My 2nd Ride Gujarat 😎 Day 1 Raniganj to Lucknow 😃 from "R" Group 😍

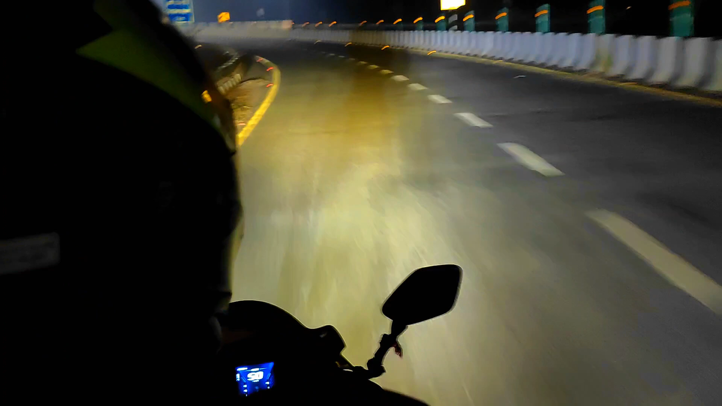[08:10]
তো আমরা গিয়ে দেখলাম, আমাদের কাছে টোল নিল, ফার্স্ট টাইম বাইকে টোল নিল, সবটাই তোমাদেরকে দেখাবো। তো চলো দারুণ দারুণ, মানে কি বলবো। দেখো ফাইনালি পূর্বাঞ্চল এক্সপ্রেস ওয়েটার টোলগেটের সামনে আমরা চলে এসেছি।